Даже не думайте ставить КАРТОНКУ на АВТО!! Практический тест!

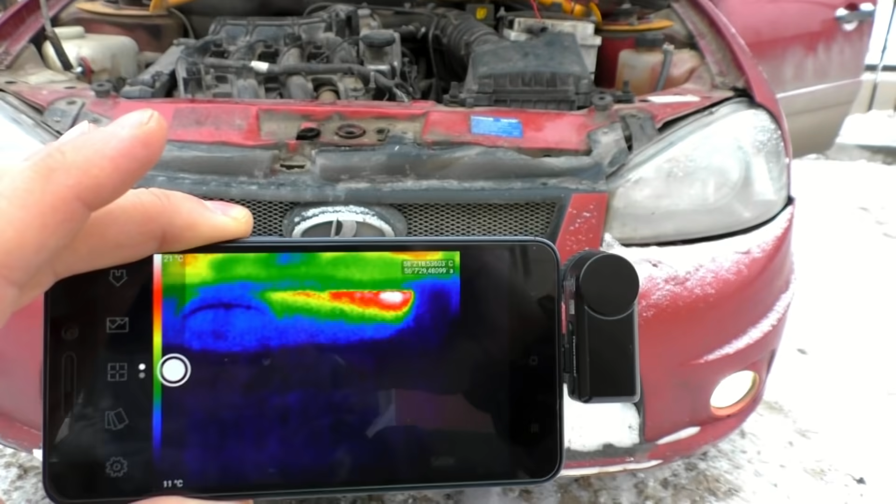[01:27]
Сейчас открываем капот и еще раз посмотрим. А вот тут радиатор становится холодным.
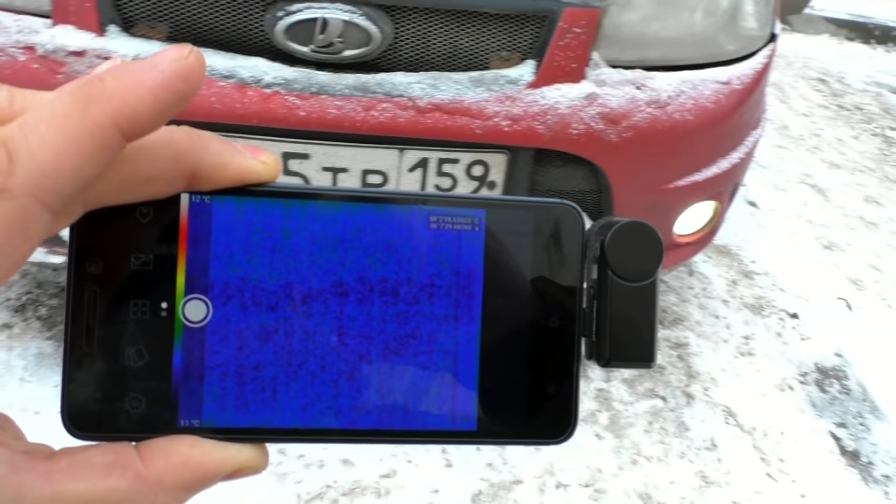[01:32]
То есть нам тепловизор показывал не температуру самого радиатора, а температуру подкапотного пространства.
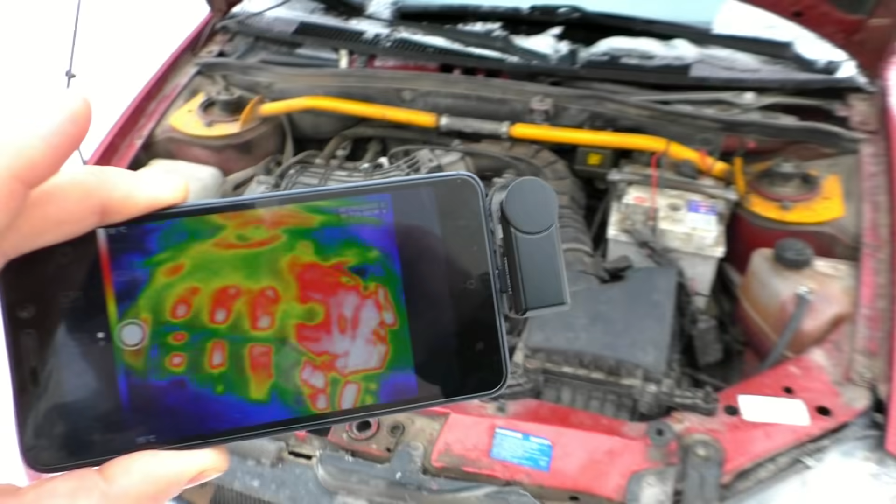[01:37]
И, соответственно, эта область была красная.